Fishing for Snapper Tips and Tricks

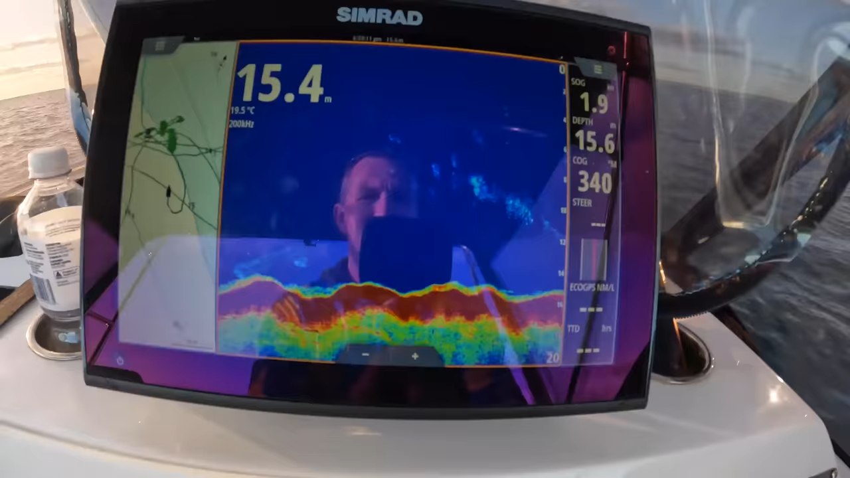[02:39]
On screen: water 19.5°C
This is what I'm looking for here. See that? That's bait.
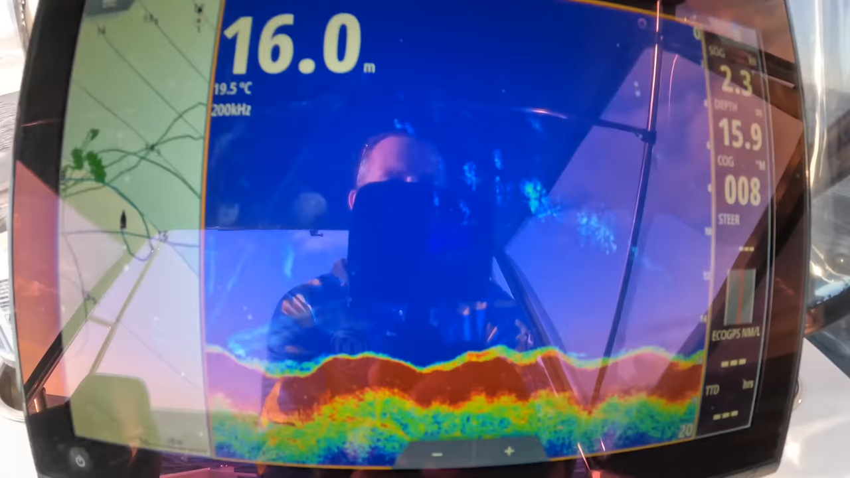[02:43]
On screen: water 19.5°C
So I'm just doing a few circles around looking for some bait and now I've found the bait.
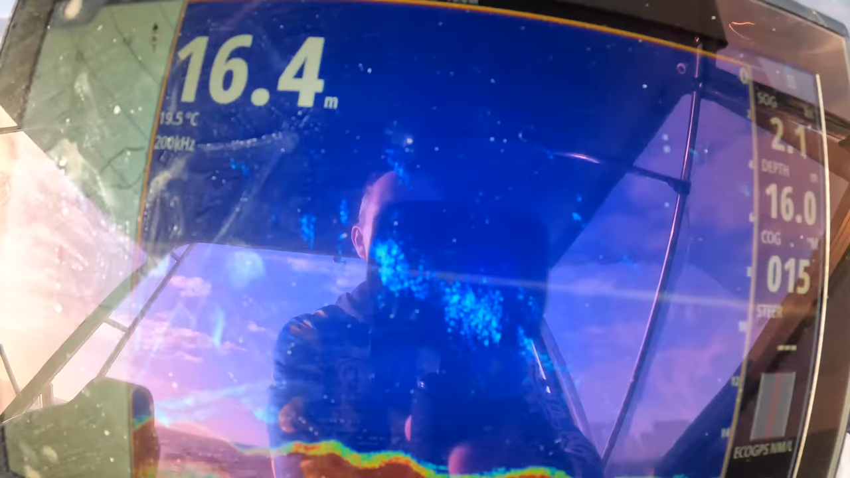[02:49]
On screen: water 19.5°C
So now I'm just going to sort of head in to where 16 rises up to about 14 and I'm going to anchor in the roundabouts
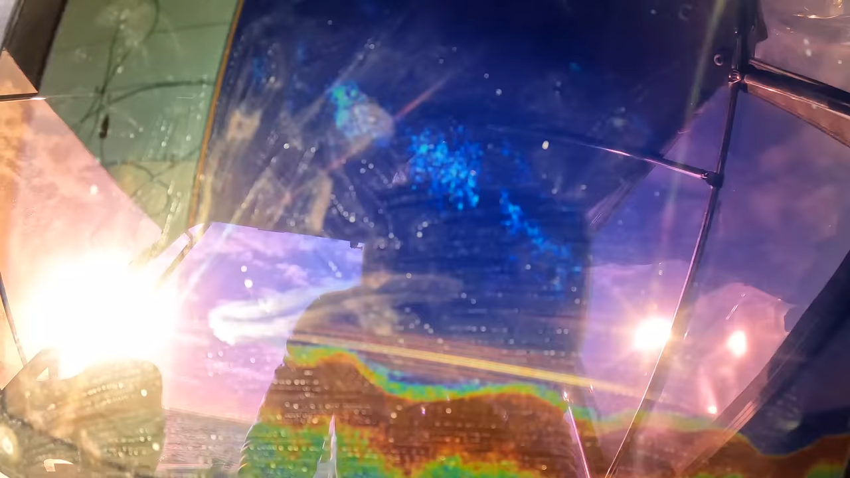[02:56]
of that ledge there which shouldn't be too far in this general direction here.
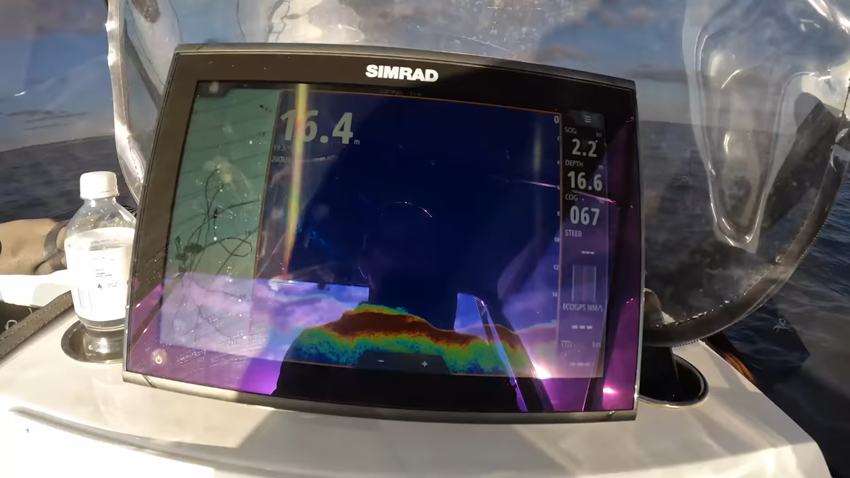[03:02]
Starting to come up a bit now to 15.
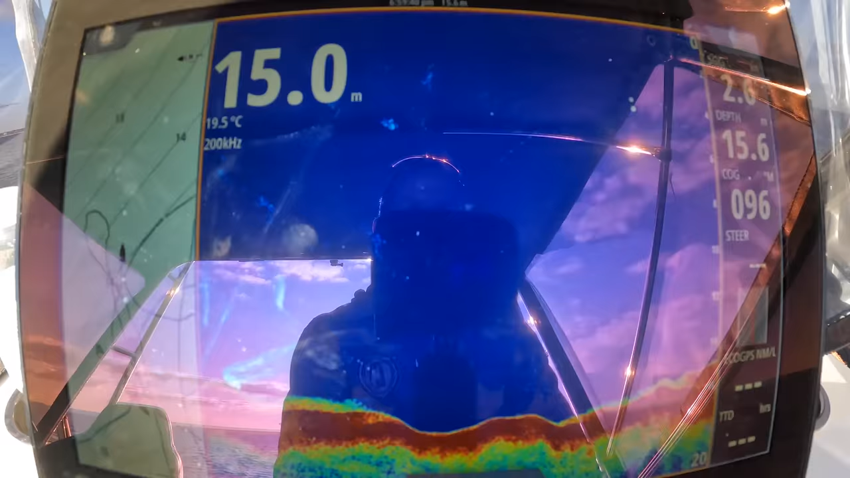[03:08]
On screen: water 19.5°C
Yeah 14. There you go. So that's the ledge there. So I'll zip back around to where that bait was and I'll anchor in that general area.